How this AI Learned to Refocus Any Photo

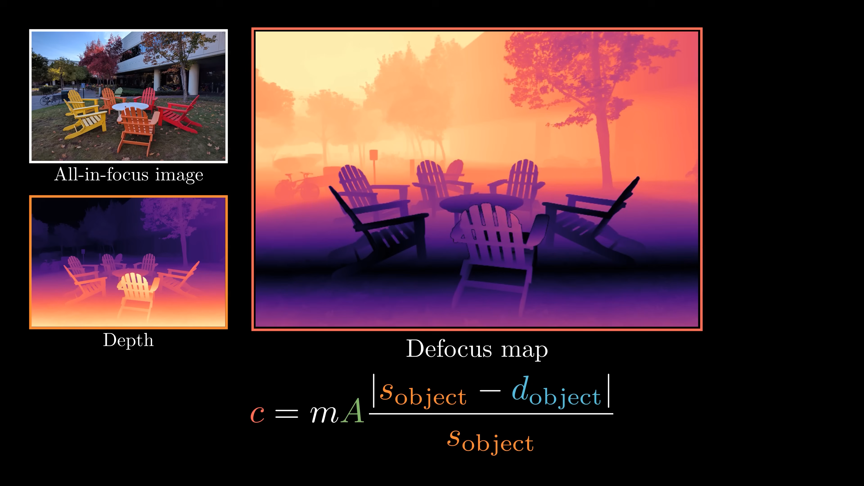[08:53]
Here we change the sensor distance so that the focus plane is close to the camera.
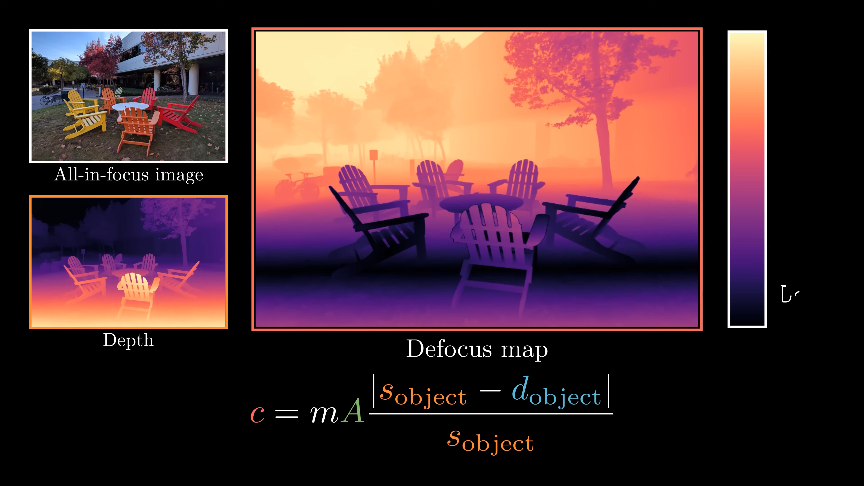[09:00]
The purple color represents less blur while the orange color represents more blur. With the defocus map, we can synthesize this image by applying spatially varying blur to the input all-in-focus image.
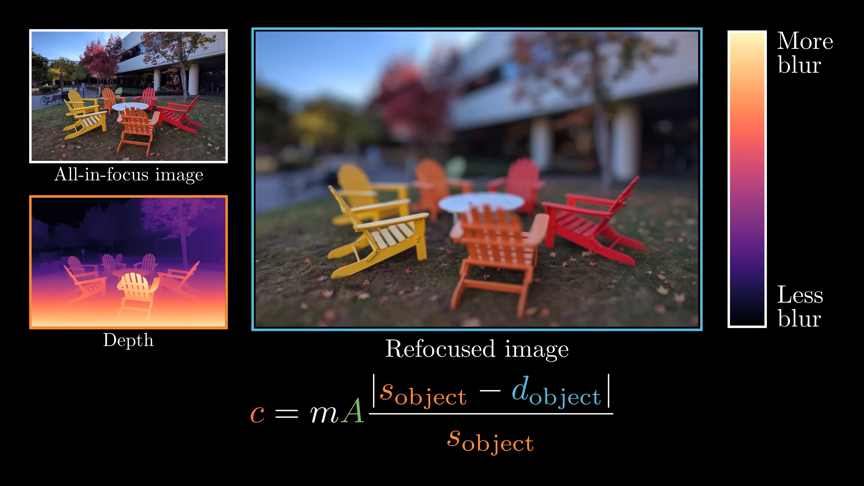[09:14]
We can move the focus plane to the middle and synthesize a refocus image.
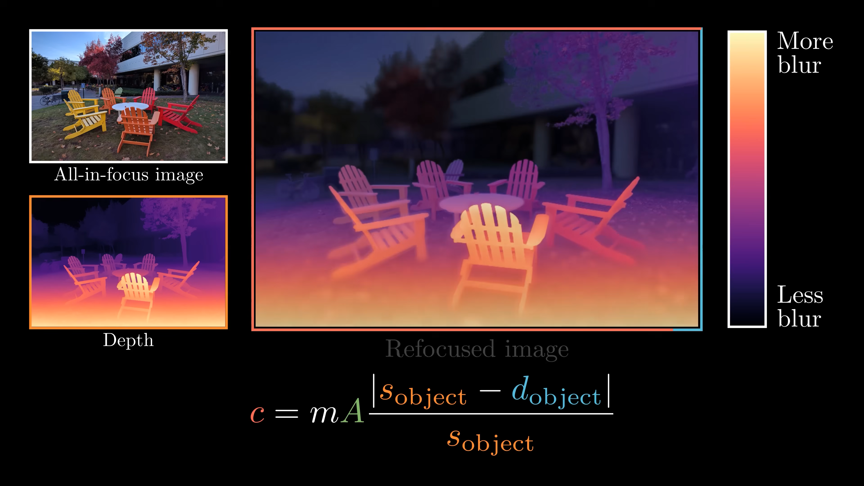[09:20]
Here is another defocus map example where we focus on the trees in the back. By increasing the aperture size, we can increase the amount of the focus blur.